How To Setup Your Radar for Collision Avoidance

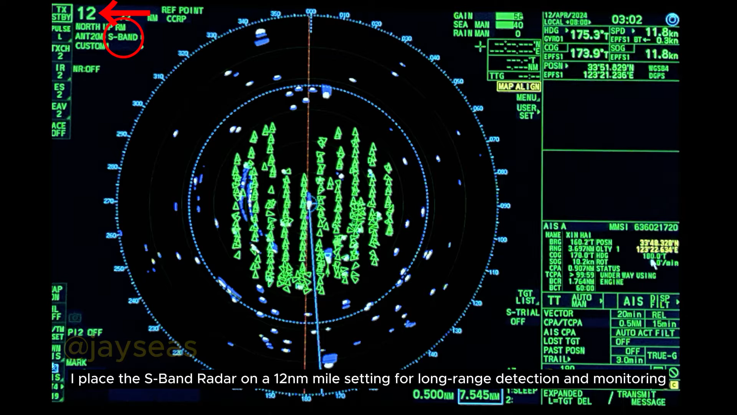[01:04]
I place the S-band radar on a 12 nautical miles setting for long-range detection and monitoring,
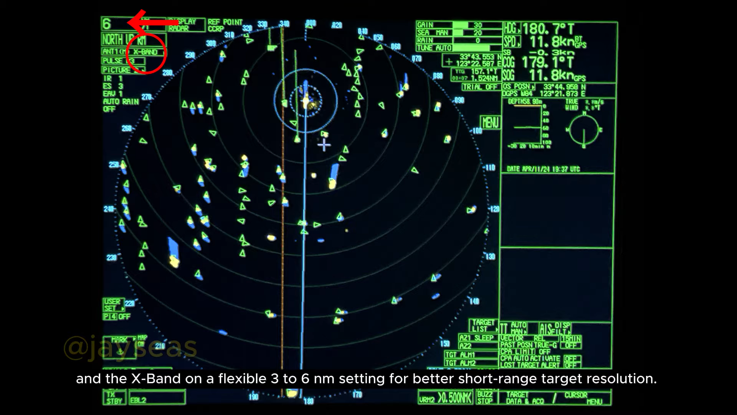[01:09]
and the X-band on a flexible 3 to 6 nautical miles setting for better short-range target resolution. Make sure that both radars are set to the appropriate picture, or maybe you can do your own customization as long
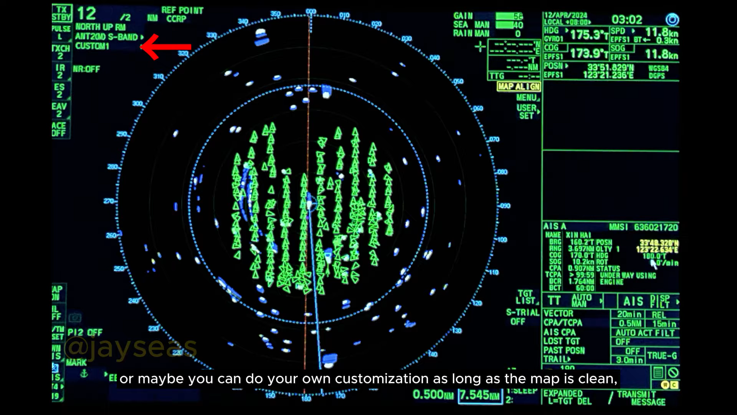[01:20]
as the map is clean and echoes are clear. But in these situations, customization is always my go-to setup.
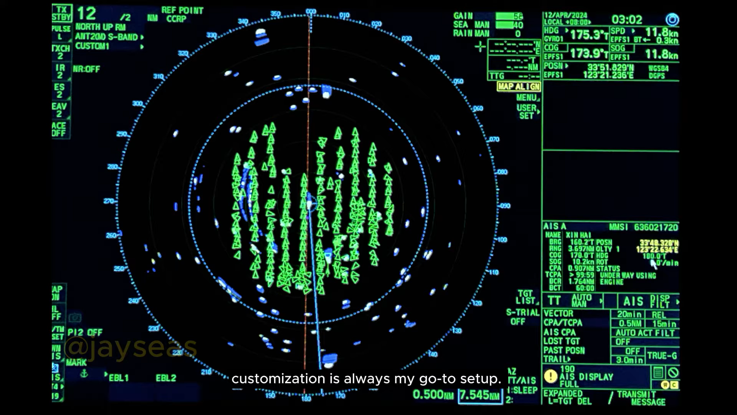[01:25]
So on our X-band radar, where we'll mainly do the fun stuff,
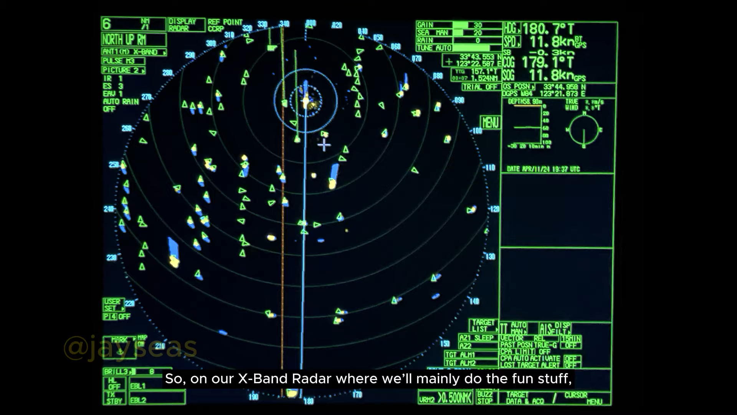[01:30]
set the interference trajectory to 1 to reduce radar interference. Set echo stretch to 2 or 3 to expand the target echo especially on fishing boat echoes.
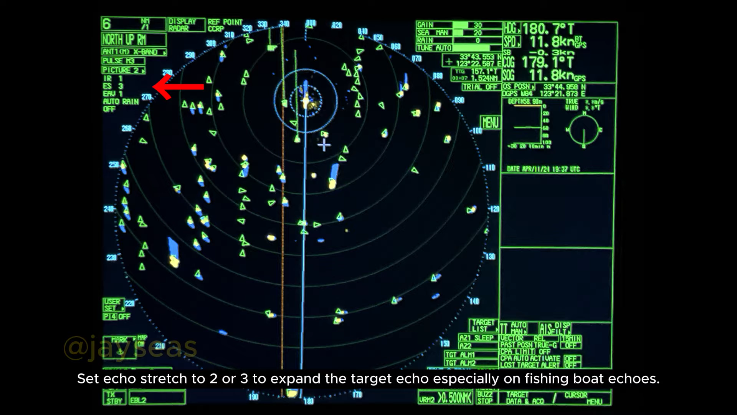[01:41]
Set echo averaging to 1 as the seas are normally calm in this area. On this section, range of gain is adjusted at 20 to 50 to get that bright echo. Range of sea is set to 20 to 40, depending on sea condition. And range of rain set to 0 to 20, depending on sky conditions. Note that these are only estimations. You can go past that depending on your present condition.
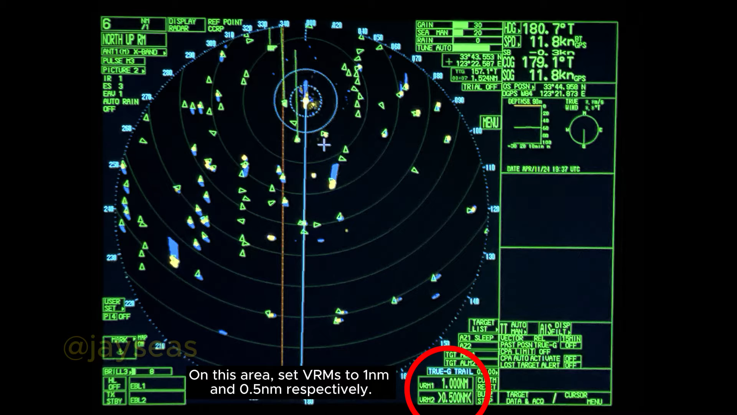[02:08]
On this area, set VRMs to 1 nautical mile and 0.5 nautical mile respectively.
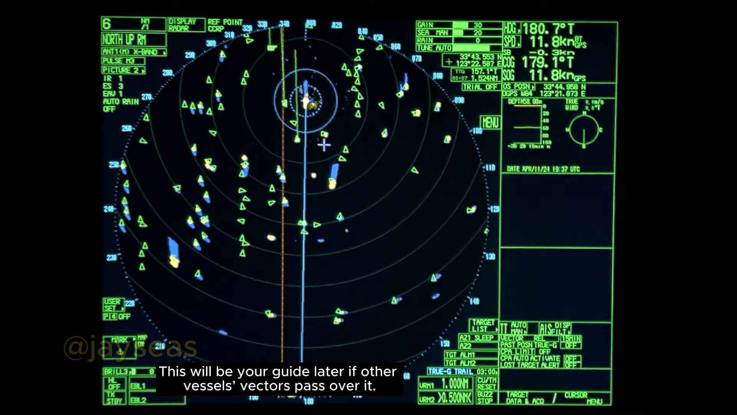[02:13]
This will be your guide later if other vessels vectors pass over it.
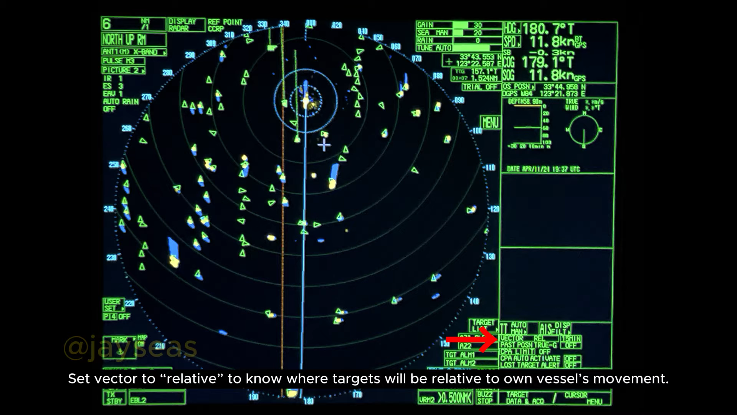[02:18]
Set vector to relative to know where the targets will be relative to own vessels movement.
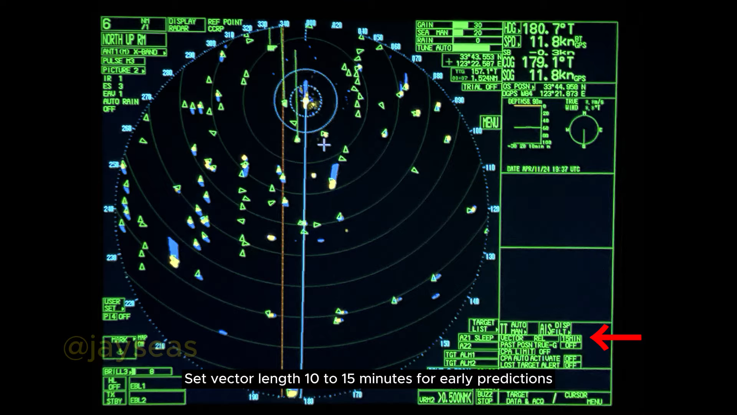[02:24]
Set vector length 10 to 15 minutes for early predictions or you could go past that to which you prefer.
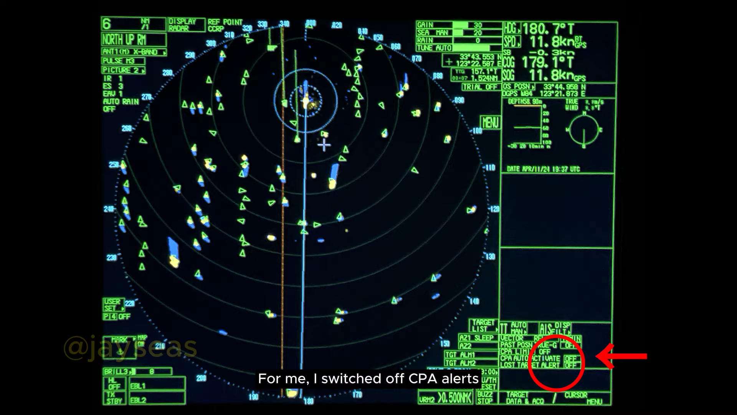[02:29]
For me, I switch off CPA alerts as you will be constantly monitoring the radar in this area.
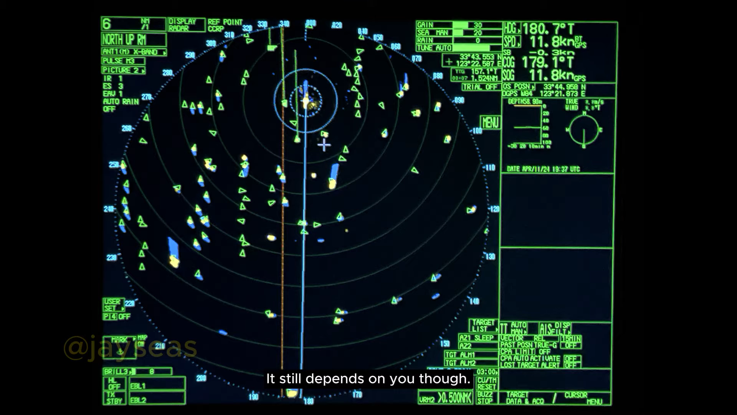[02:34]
It still depends on you though. Lastly, set the trail to around 3 to 4 minutes.
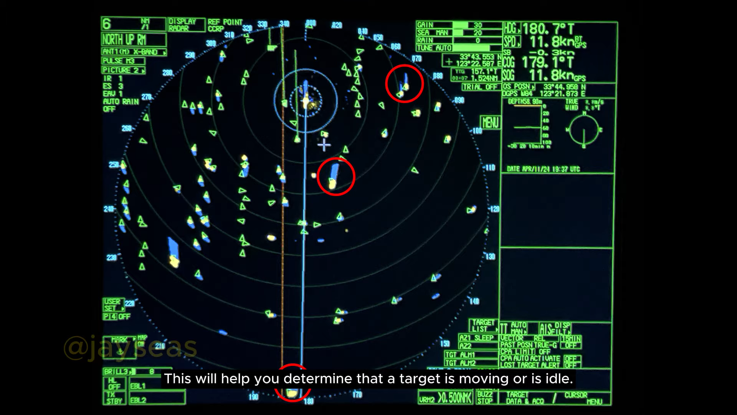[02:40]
This will help you determine that a target is moving or is idle. The longer the trail, the faster the target is.
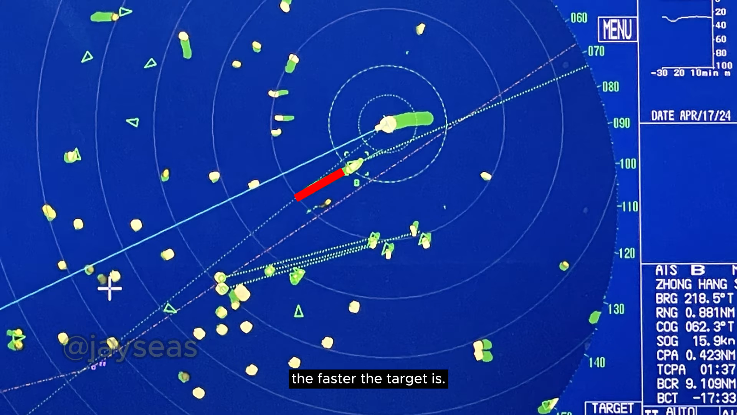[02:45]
Now that you have set up your radar, start acquiring targets that are likely to cross or collide with your vessel. You will determine these vessels are possible targets as their trails and vectors will move towards you. Due to the number of targets present,
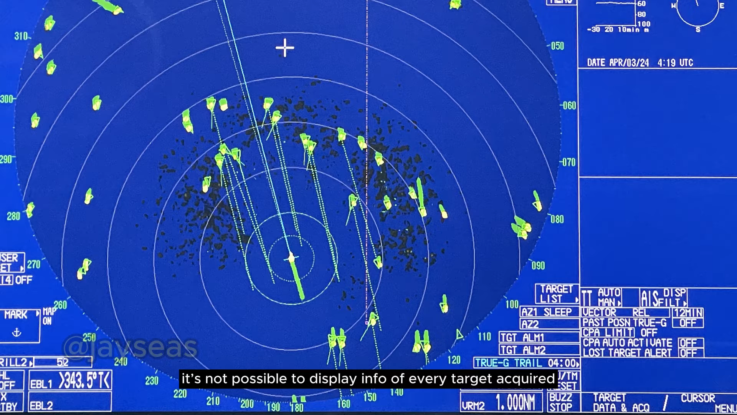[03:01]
it's not possible to display info of every target acquired as the limit of acquisition is just at 6. So acquire relevant targets only. Hence the VRMs. Let the vectors and VRMs do the work.
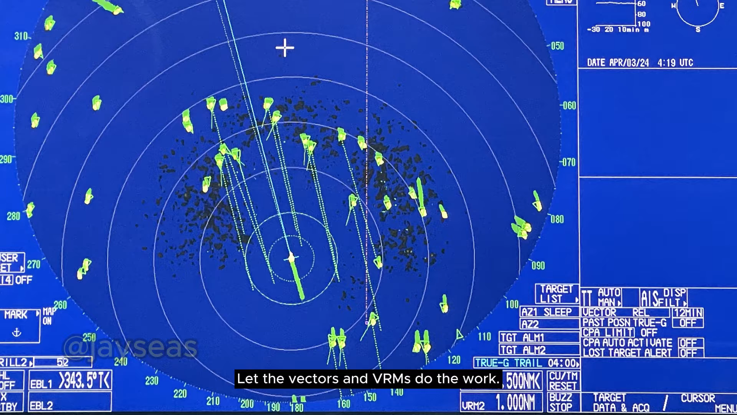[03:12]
Vectors that pass the 1 nautical mile VRM applies that the target's closest point
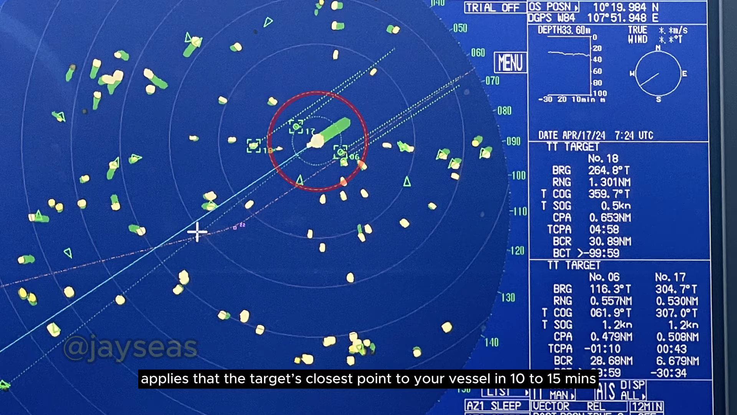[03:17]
to your vessel in 10 to 15 minutes is roughly 0.5 to 1 nautical mile.
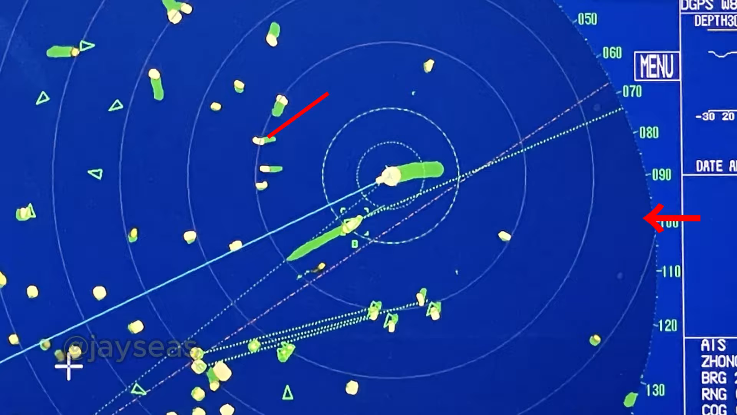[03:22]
And when it enters within the 0.5 nautical mile VRM, it applies that the target's closest point of approach to your vessel is below that limit and the risk of collision is probable.